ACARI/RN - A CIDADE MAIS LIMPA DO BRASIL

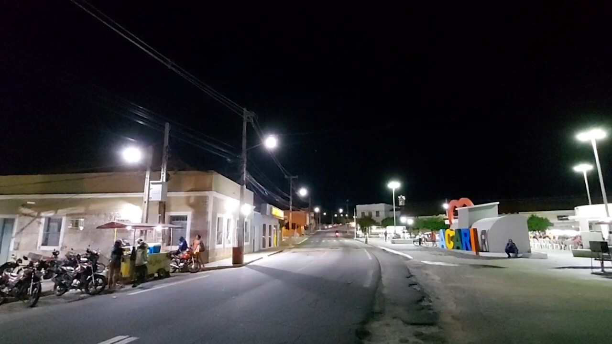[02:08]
Mas eu quero ir aqui, porque de frente à praça tem os coretos, ou seja, esses quiosques.